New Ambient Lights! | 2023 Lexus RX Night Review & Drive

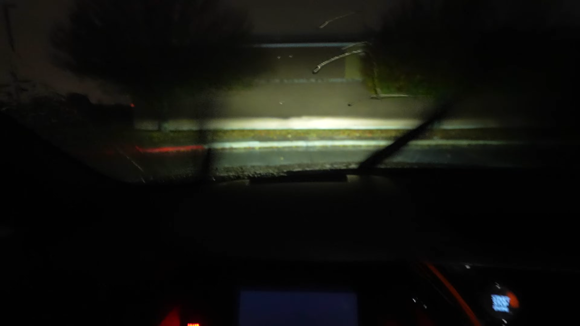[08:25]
So we have the triple beam headlights. You've got the adaptive up and down auto leveling, but they are not adaptive side to side. You'll see that when we get out on the road.
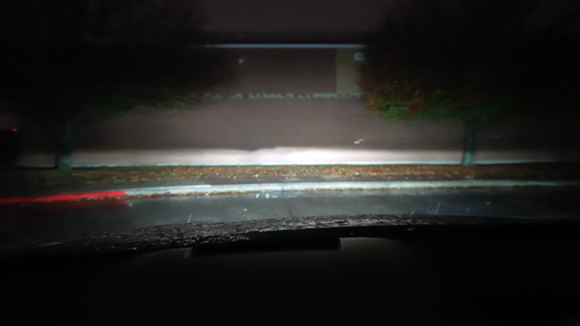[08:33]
I apologize for the rain. I've had to stop, come back. The only days I've been able to do this is either heavy fog or rain, but the low beam pattern looks very good right here. Nice and bright. And the high beam is nice and bright and really wide as well. One thing to note is that cutoff line. So it's a great cutoff line, but there's actually more light above the cutoff line than you'll typically see in any other vehicle I usually drive. So I don't know if that's a glare or what that is. And then if we turn the fog lights on, you get a little bit of peripheral over there.
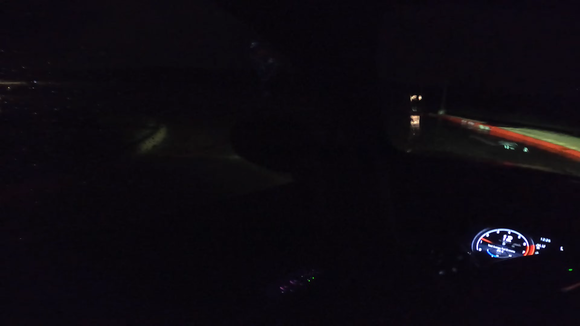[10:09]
Now, even without using your blinker, just turning the wheel,
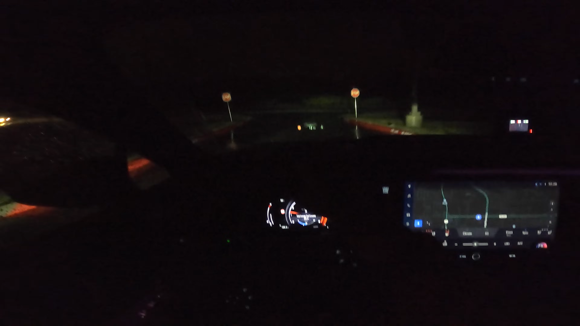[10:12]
you're going to get that illumination right next to the vehicle. Now, I apologize again that it is raining. It was either heavy fog or rain for the chances I have. I'm at 1230 AM right now, just trying to get this in. So I apologize. It's not going to be quite as clear as most of my night videos, but we'll talk about what we can and see what we can do. We're going to test out the automatic high beams, test out how well they do in the dark.
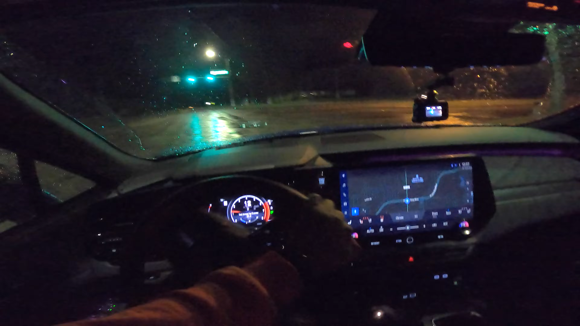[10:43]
Now, the automatic high beams turned on and then they just turned back off. We've got crossing traffic there. And once you get below a certain speed, they'll turn off. But they've been very responsive with this.
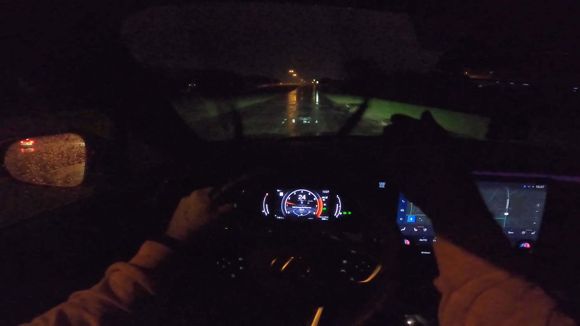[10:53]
I'm not sure if they're improved for the Lexus Safety System 3.0, but they've done a very good job. Now, this RX 350 has a new turbo, a 2.4 liter turbo from the Lexus NX.
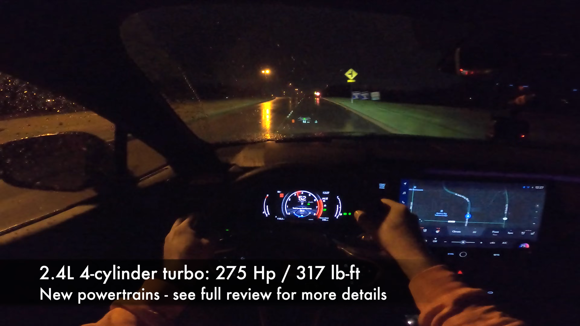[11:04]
It's got less horsepower than the V6, but more torque. And you can feel that. It's notable. It's punchy at low speeds, but it's definitely not a burner. There are better, faster, and more efficient options for the RX though. Be sure to check out the full review.
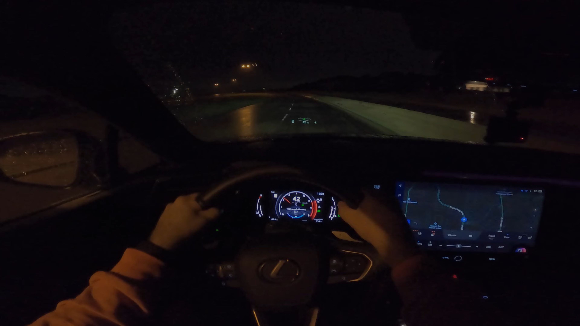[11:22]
Now, a quick note before we get on some dark roads, the driver's side mirror is automatic dimming. The passenger side is not, but that is also very nice over here. And then you've got an automatic dimming rear view mirror or the mirror camera as an option like that. I personally like the mirror camera. There's also a head-up display in front of us that gives us a lot of good information.
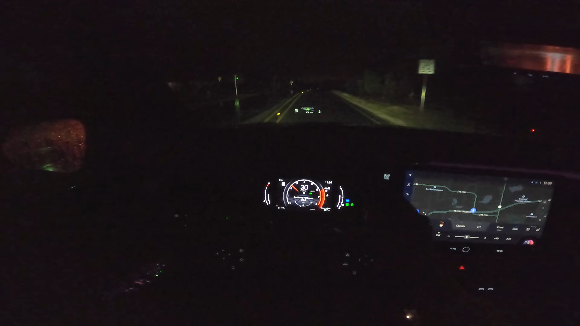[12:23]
So it's a little bit better ambient lighting than you'd think. And it's just kind of hard to tell what things actually look like. The high beams are on. Looks very good. I'm going to turn those off and see just how high these low beams can go. So I can see into that corner now. I can see the reflectors.
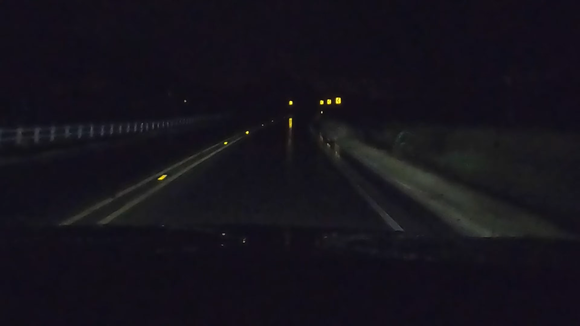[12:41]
The light is higher than what the actual cutoff line is. So looking out into the distance, it's not just like a black hole above the headlight line. You can actually see the reflectors, which is really nice. Going around this corner, it's so hard to tell because of the rain and wet roads. But that looks pretty good. I'm going to turn the high beams on now or the automatic function. The high beam beam pattern is so wide.
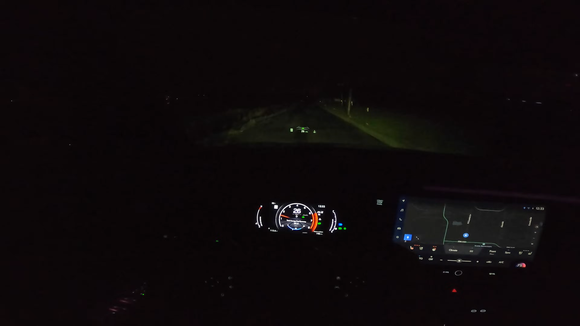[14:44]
There it goes. Once you get up to about 30, nice and bright. I'm very happy with these high beams. The high beam lights in some of these newer cars are very good. The low beams are designed to prevent blinding people and these high beams just let it all out. Okay. So we're at my tight little cornering area where some vehicles,
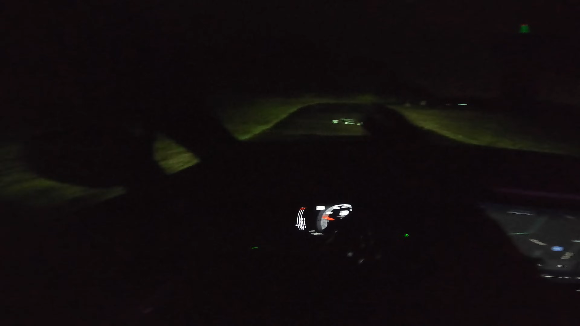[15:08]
but the actual headlights are wide enough that you don't really have a blind turn.